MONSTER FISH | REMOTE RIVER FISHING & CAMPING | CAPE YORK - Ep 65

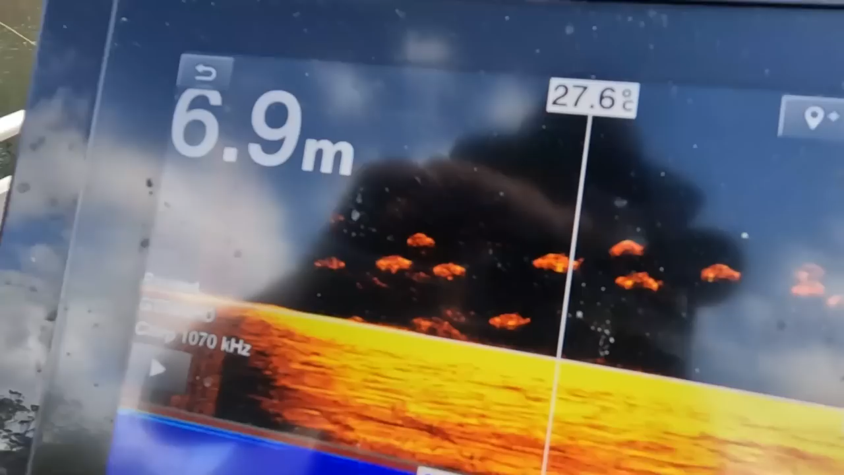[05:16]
On screen: depth 6.9 m, water 27.6°C
That's on the Garmin, clear as day.
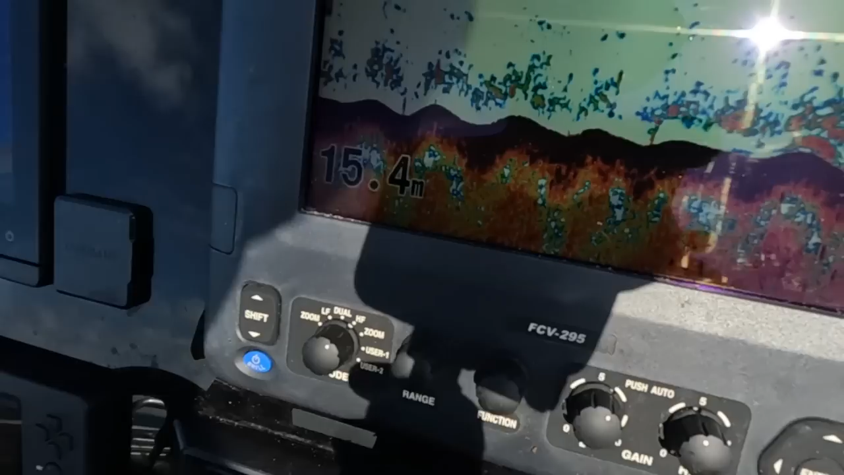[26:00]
On screen: depth 15.4 m
That's what it looks like. And just gonna hope for the best. So, says he's dropped a bait down now. The boys are gearing up.